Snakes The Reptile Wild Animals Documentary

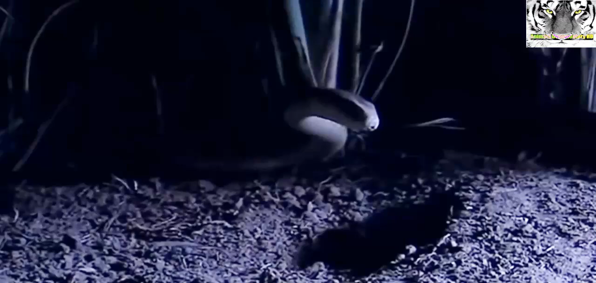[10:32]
The head is undamaged and the venom is doing its work.
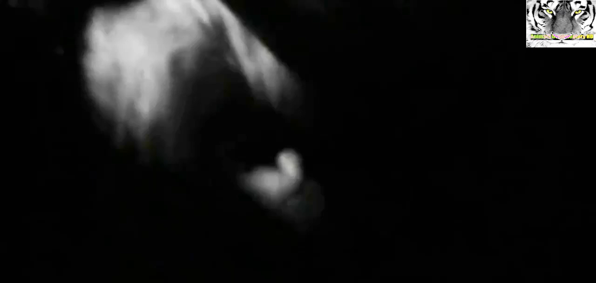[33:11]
It wasn't totally wrapped around his neck not like the way this has got me around the arm here.